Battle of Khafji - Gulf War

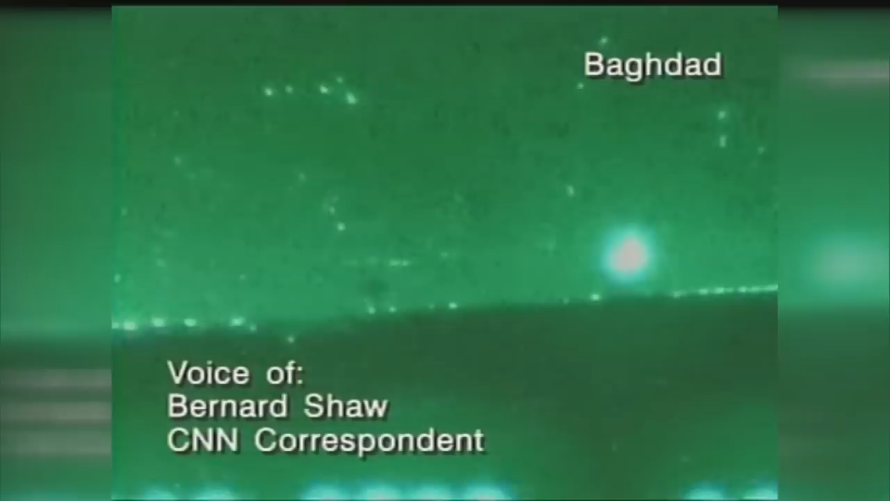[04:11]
We're seeing bright flashes going off all over the sky.
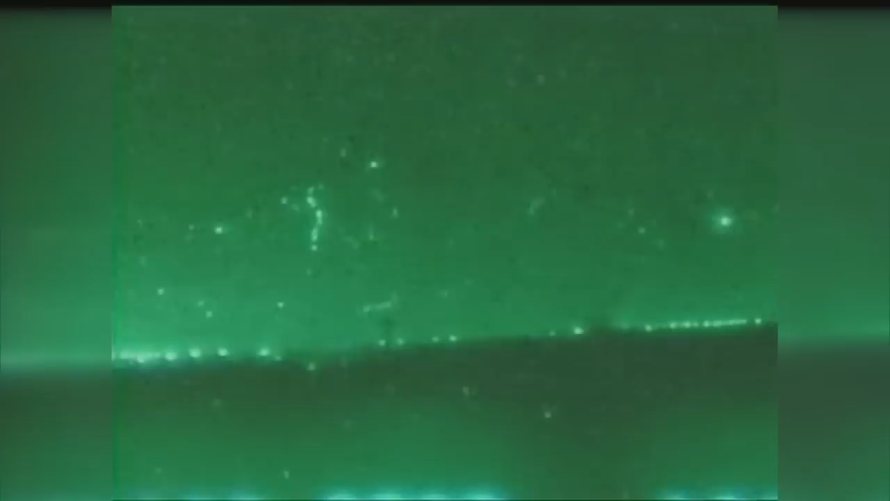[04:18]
Just two hours ago, Allied air forces began an attack on military targets in Iraq and Kuwait. Short again.
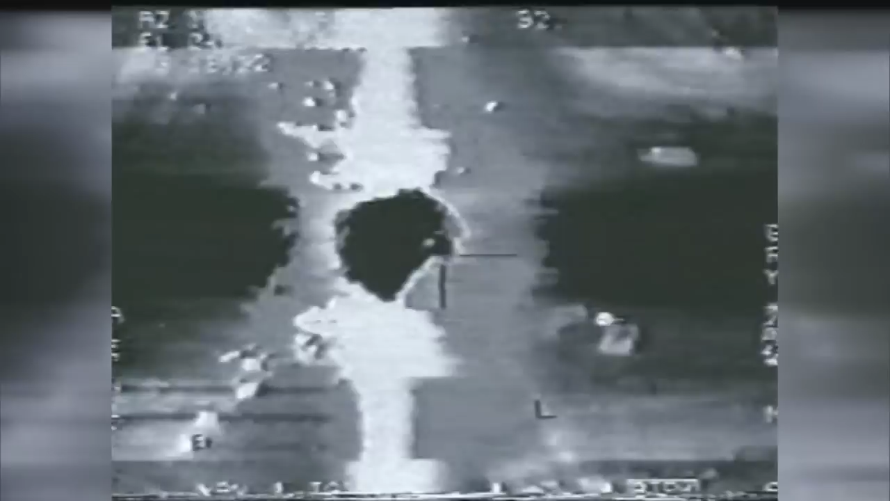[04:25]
Oh, yeah. That one is a shack.
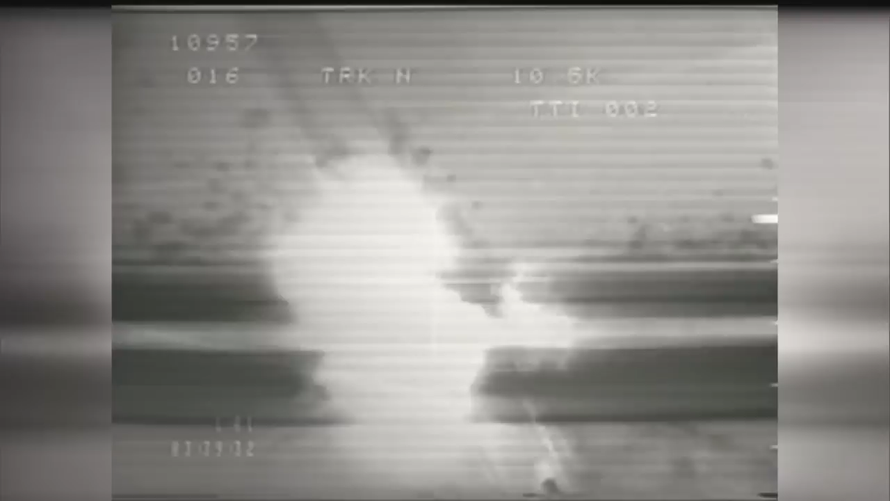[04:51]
Hello. And then we're going to kill it. I'm now going to show you a picture of the luckiest man in Iraq on this particular day. Keep your eye on the crosshairs.
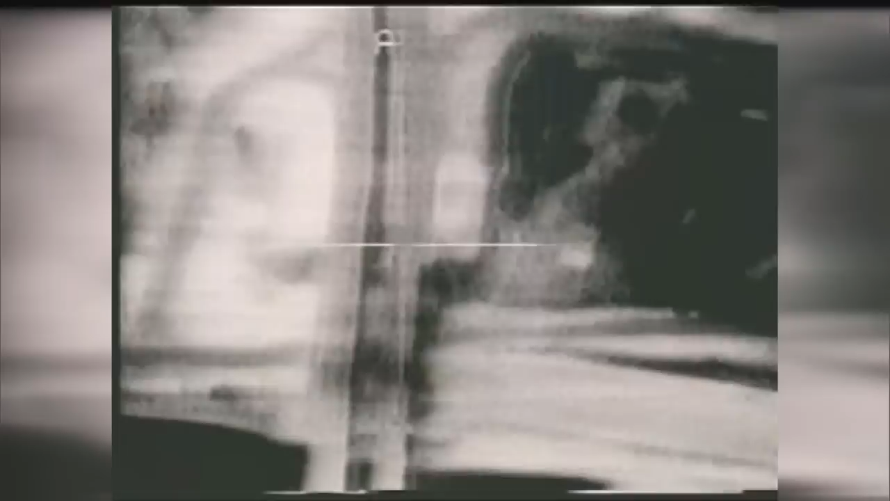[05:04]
Right there. Look at here. Right through the crosshairs. And now in the rearview mirror.
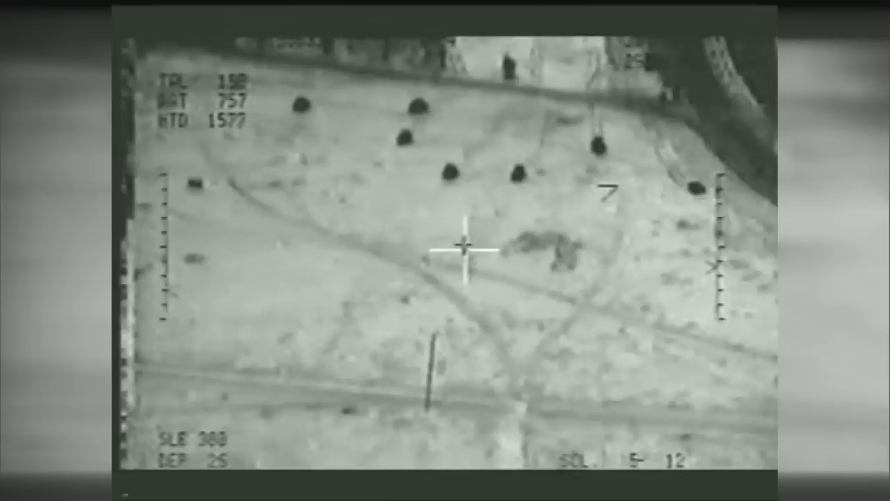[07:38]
An unmanned marine reconnaissance aircraft recorded the event.
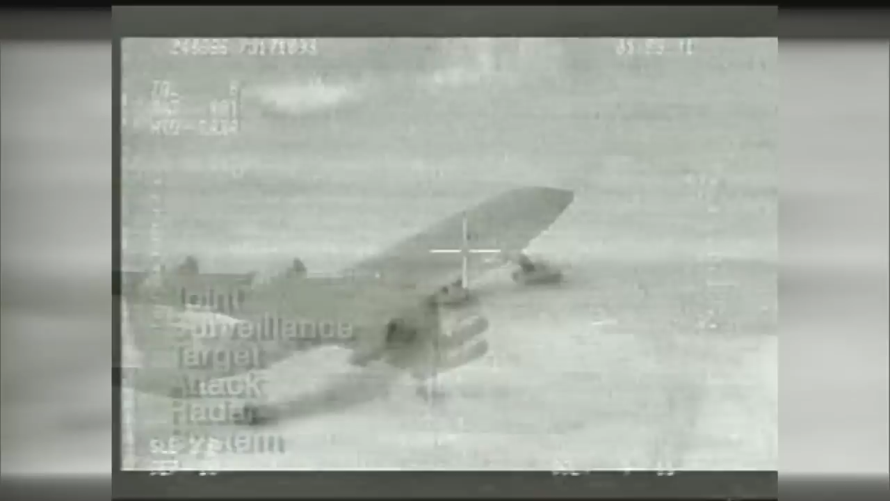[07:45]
JSTARS also detected the invasion.
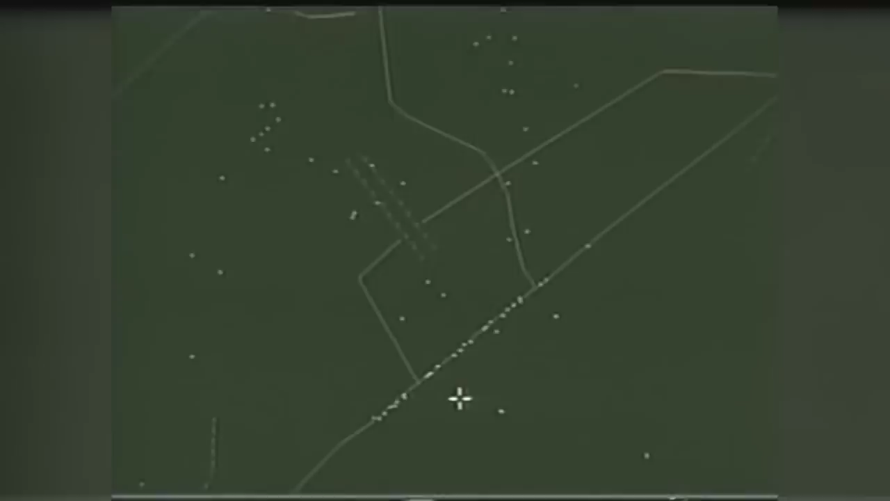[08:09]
In the air, AC-130 Spectre gunships also found the Iraqi columns, which became targets.
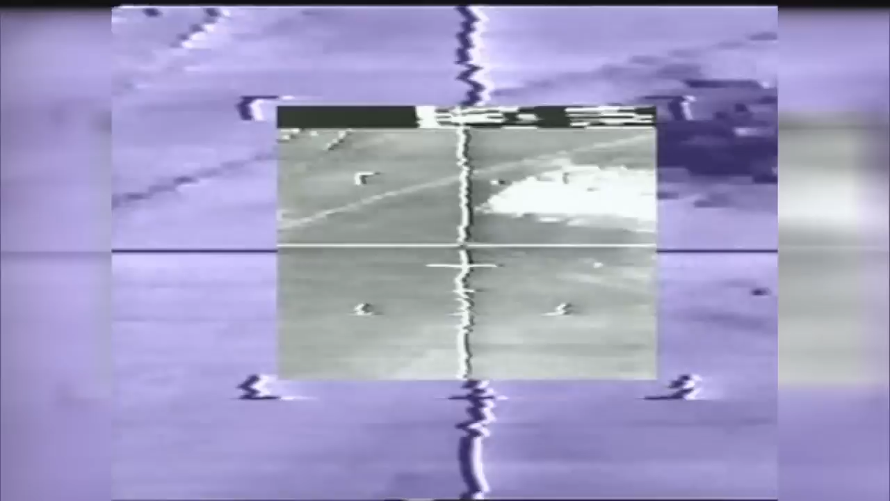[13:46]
They're on the road. That's a firm.
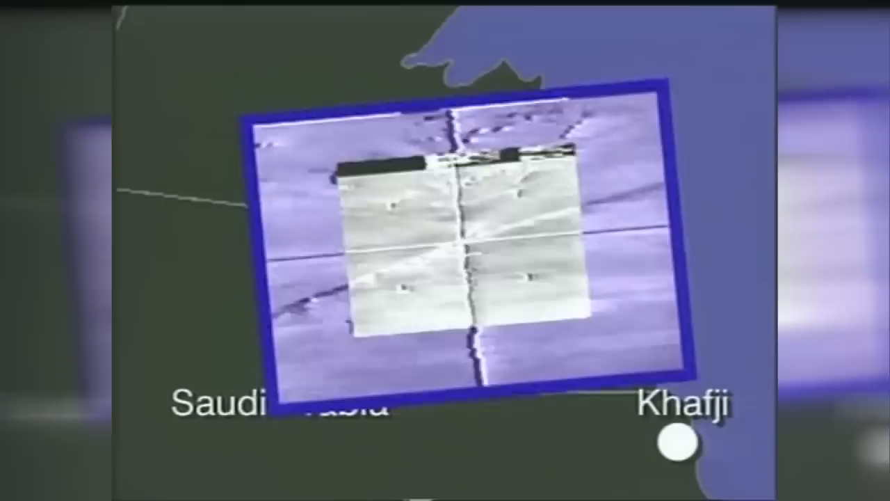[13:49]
All bunch of vehicles. I'm sitting up for bombs. Copy.